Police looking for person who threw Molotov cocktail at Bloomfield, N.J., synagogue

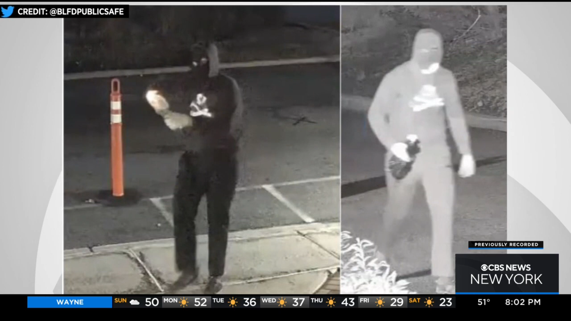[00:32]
They say around 3 o'clock this morning, the person on your screen ignited a Molotov cocktail and threw it at the front door of Temple Nerd Hamid. They were wearing a ski mask, black hoodie, black pants and black sneakers. The bottle broke, but the fire did not ignite, so there was very little damage to the building.